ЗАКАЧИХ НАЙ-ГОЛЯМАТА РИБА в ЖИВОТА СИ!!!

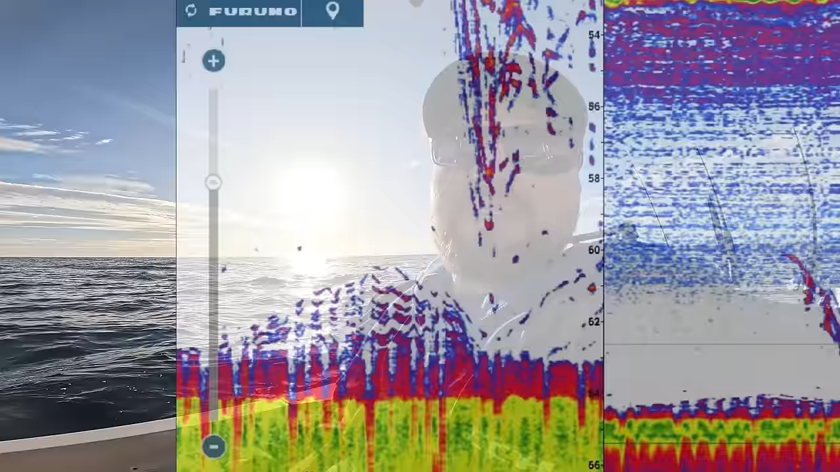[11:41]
Вълкан ни изпраща снимка, на екрана се прави много лесно с два пръста.
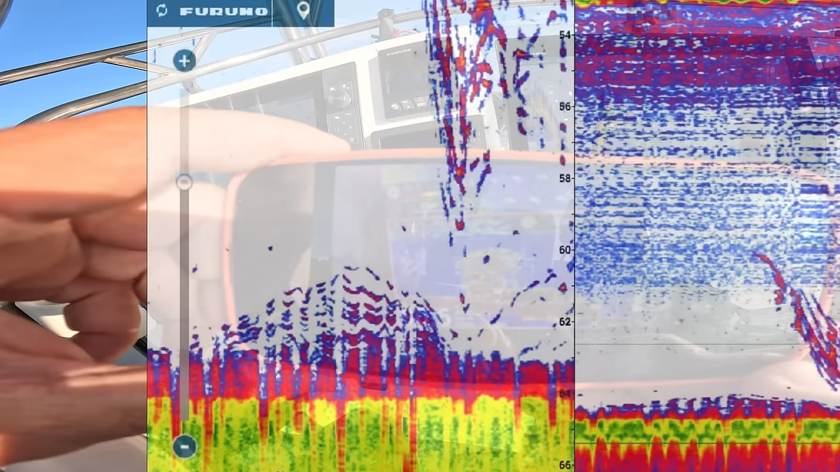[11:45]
Това са маятики, нали?
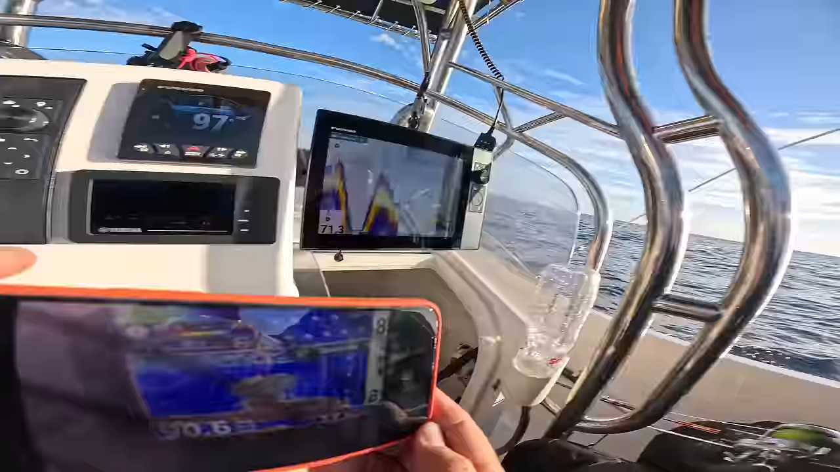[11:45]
Да. Сега трябва да ги пресечем. Каква е риба?
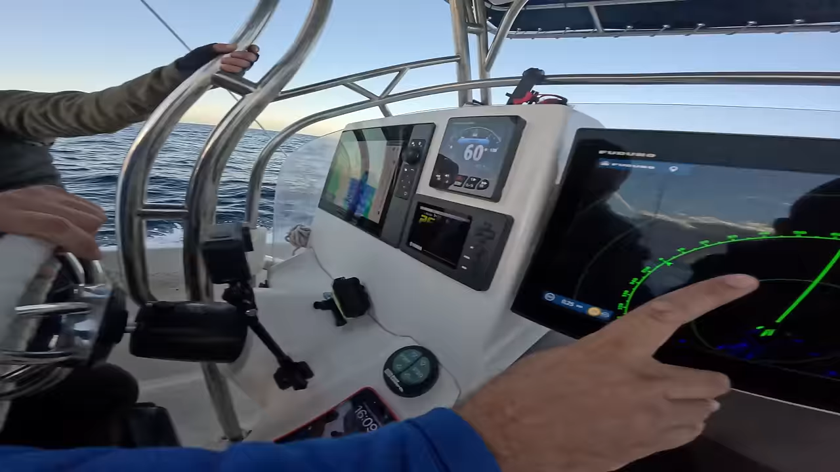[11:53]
Как риба, как ще я видиш така?
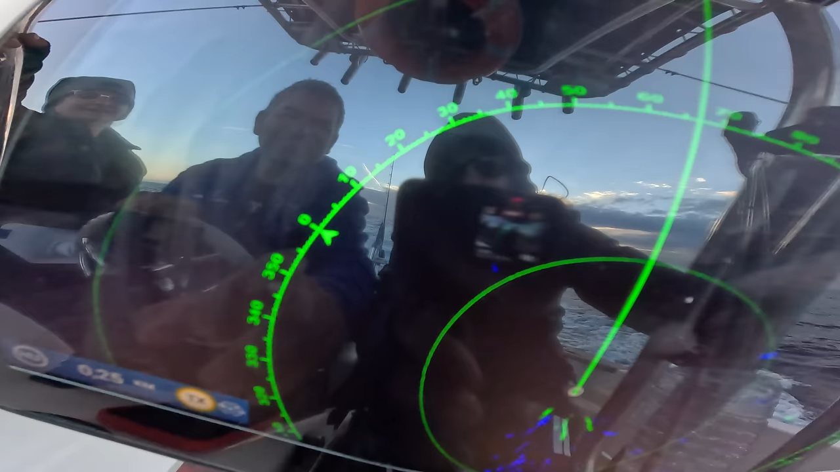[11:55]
Е, така трудно ще я видиш, една малка точка.
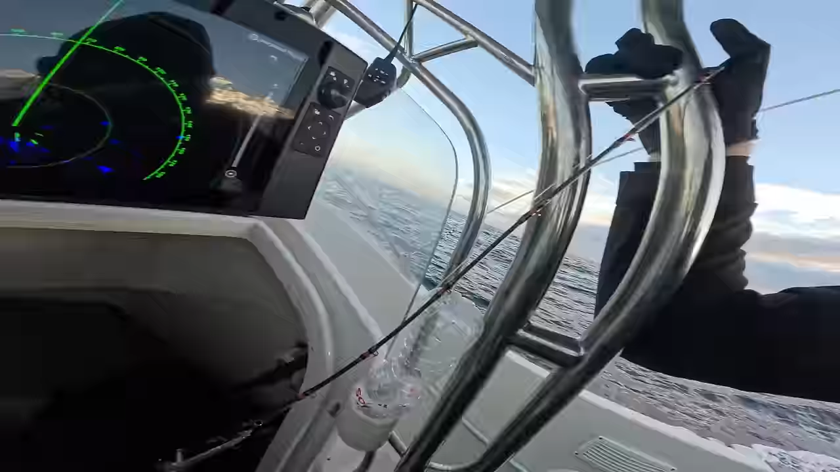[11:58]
И как ти го хваща така? Радар. Радар.